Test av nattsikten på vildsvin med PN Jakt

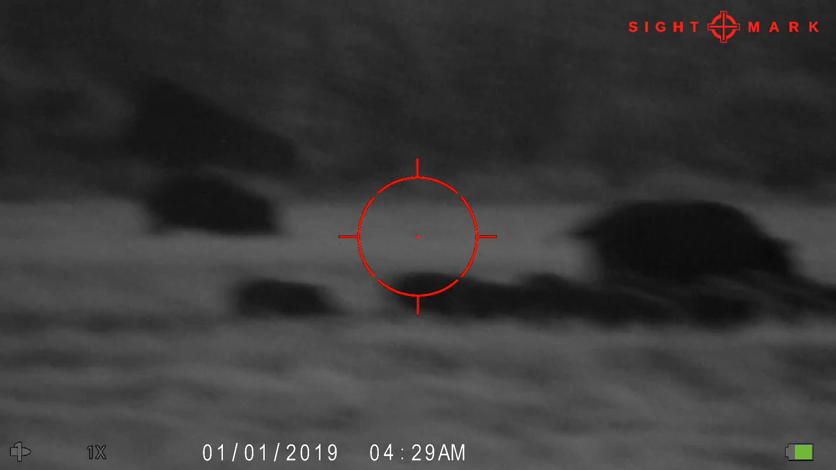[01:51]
Det som är med lite billigare night vision sikten som man kan säga generellt är att det är svårt att använda dem när man zoomar upp mycket så att du får ganska gryninga bilder.
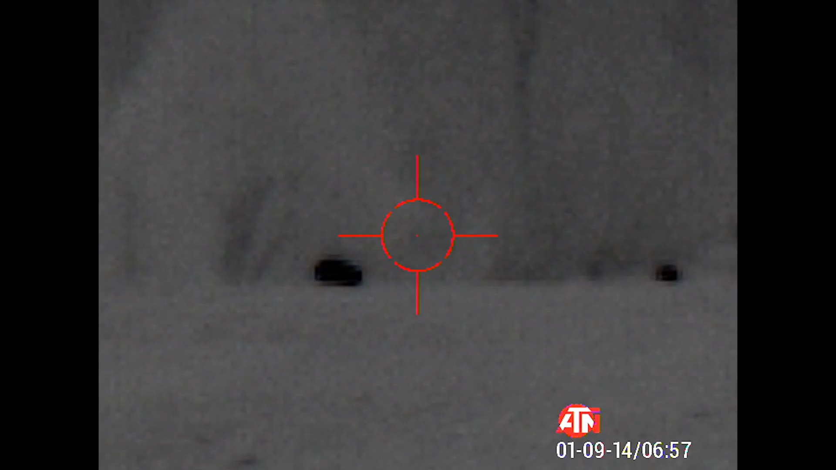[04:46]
och det dyrare som vi strax ska berätta om har en upplösning på 640 x 480.
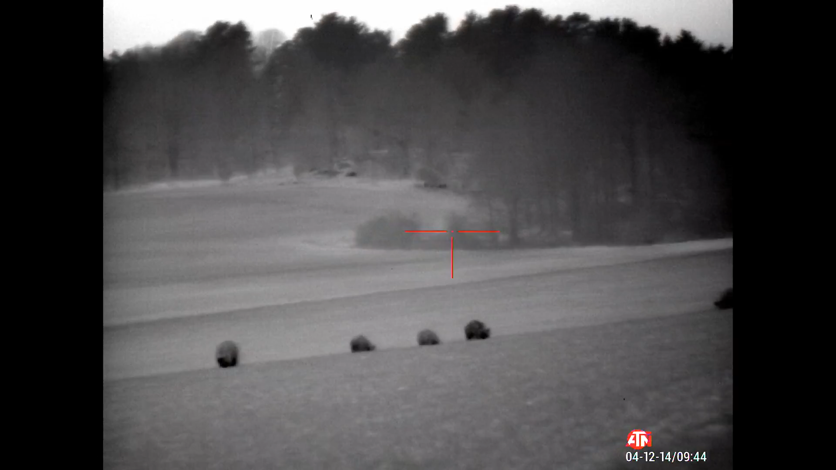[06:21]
Alltså du får mer skärpa som tål, mer zoom kontra det med lägre upplösning.
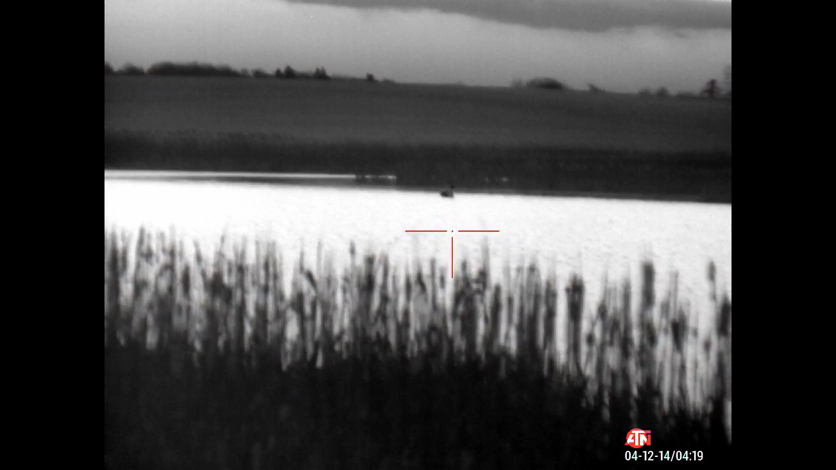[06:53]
små trädgrenar eller vad det då kan vara. Så att det är väl en stor fördel och sen att du har ett stort zoomomfång i de här.